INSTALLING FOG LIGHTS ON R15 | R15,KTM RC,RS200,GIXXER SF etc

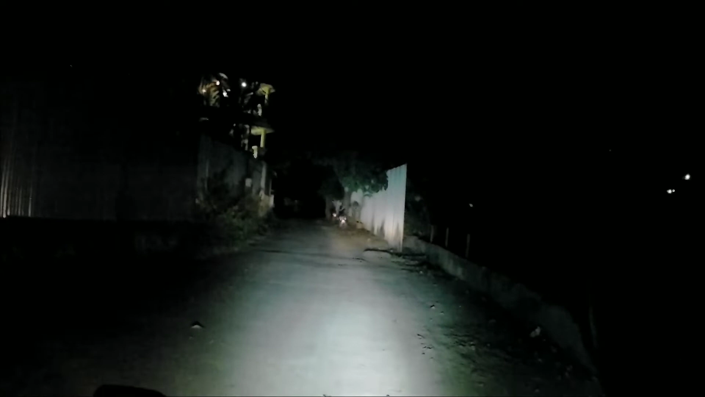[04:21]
So this is the power of fog lamps So this is the power of fog lamps If you install the fog lamps on the paring Then it will point you to the right and left But if you turn the handlebar Then it will not point you to the right direction Like that So it is very important on highway That light should point everywhere